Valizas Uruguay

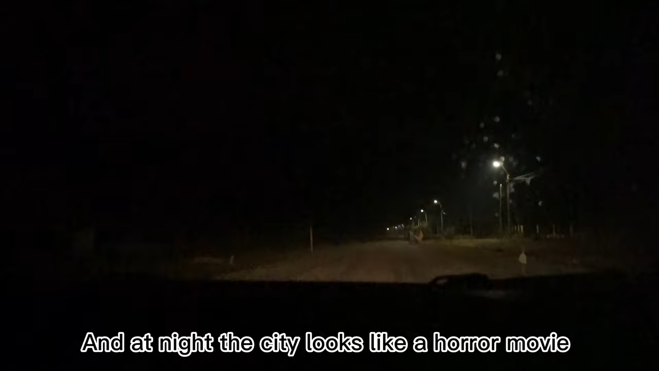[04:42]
tá um negócio escuro, assim, só vai ver um ser saindo do meio do mato.
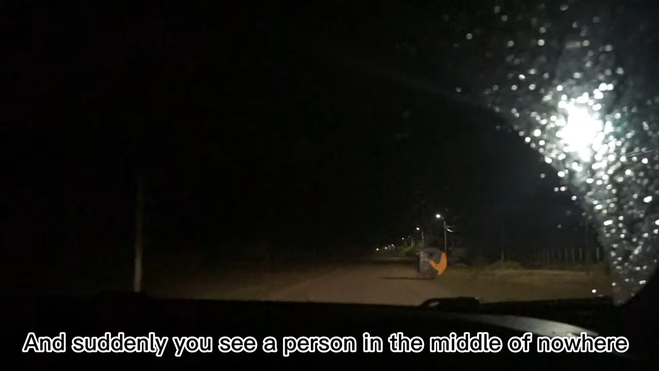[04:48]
Aquela neblina, Pedro, você vai bater o carro. Aquela neblina assim, sabe?